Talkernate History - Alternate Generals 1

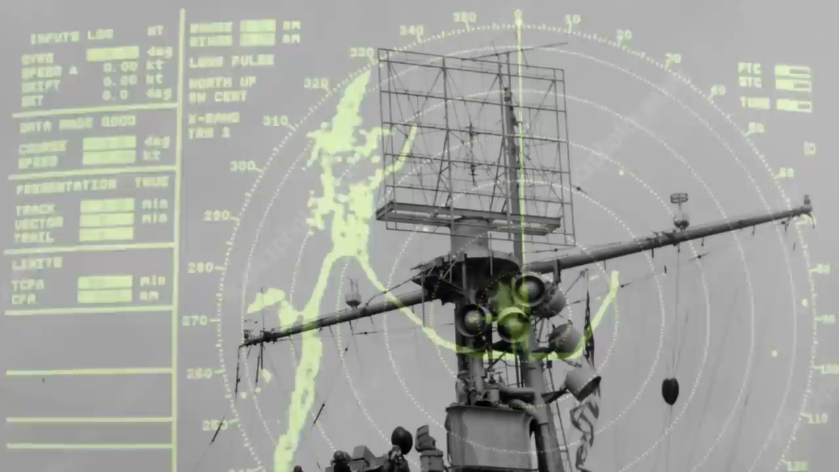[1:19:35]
yeah but no that's because well when it's the spinny thing that's because the radar thing is spinning but if you're in a plane it's just straightforward is it just like it